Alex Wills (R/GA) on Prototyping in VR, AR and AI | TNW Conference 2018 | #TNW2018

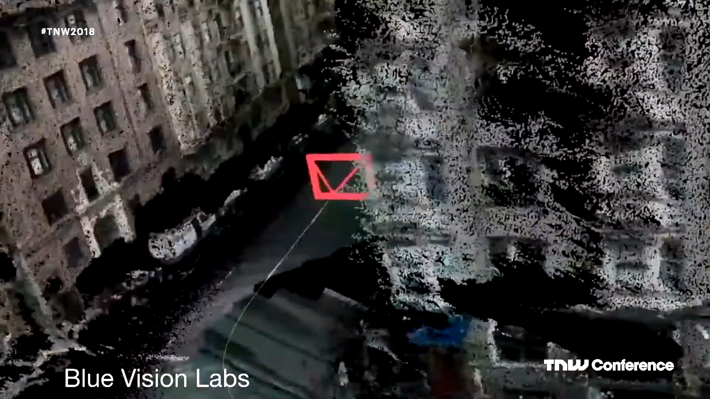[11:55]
And it's doing it by using just a phone camera to start building out this AR cloud, this digital twin.